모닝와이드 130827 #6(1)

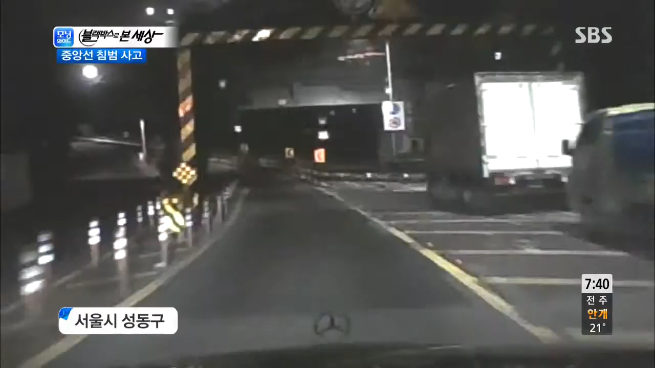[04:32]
제보자가 직진하고 있던 순간 자, 오! 어머, 웬일이에요.
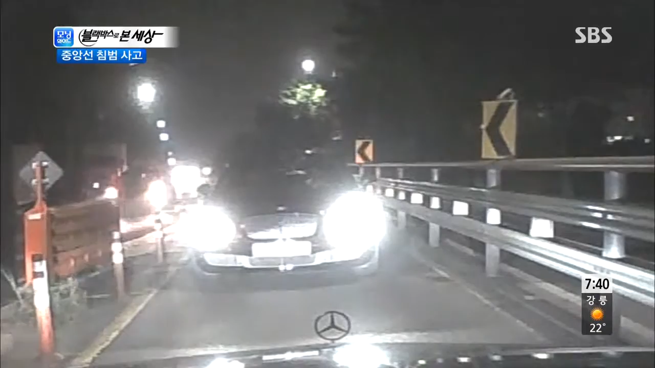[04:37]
갑자기 나타난 역주행 차량과 마주했습니다. 정말 큰일 날 뻔했는데요. 딸이 예.